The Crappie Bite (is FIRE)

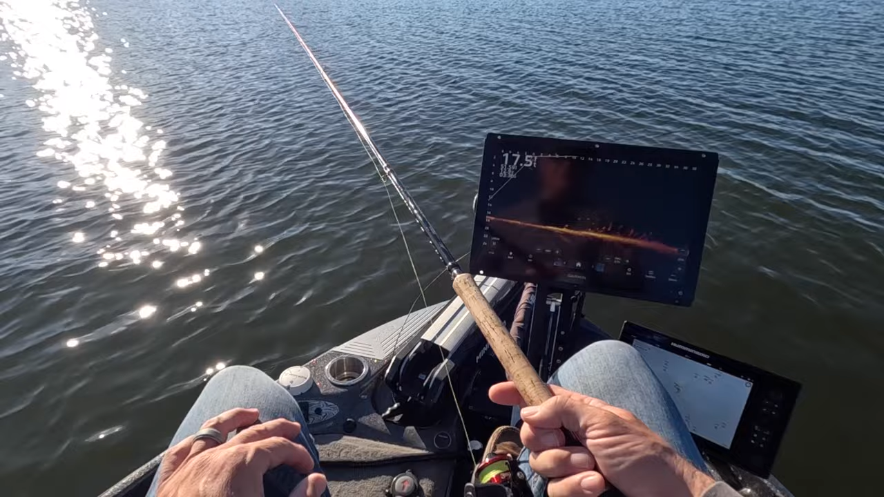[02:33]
today on that guide trip we did fish some pretty deep stuff so it's going to come right in here to the pocket right here there it is enter in the screen hopefully you guys can see that and we're just going to play it slow and again we're reacting to their movements that's kind of the key and we use the stair step if you watch that episode you know what i'm talking about and there she is vertical fishing this should be a good fish vertical fishing on this pile first drop
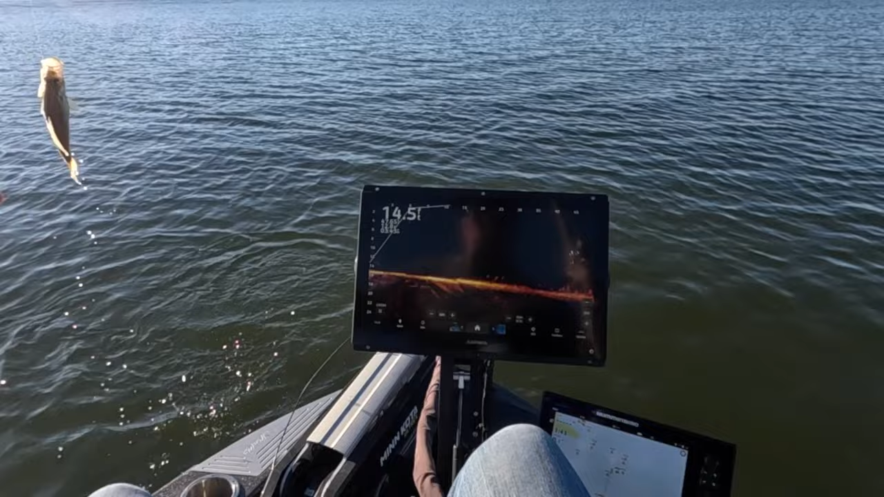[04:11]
this guy wanted it so bad he hit it twice right there another fish let's do it again repeat repeat this hammer 10 and that comet is on fire man makes it so exciting to come to the lake that comment feels so good the smoothest braid out there the new fabric they're using for those strands is just incredible i mean highly recommend you try it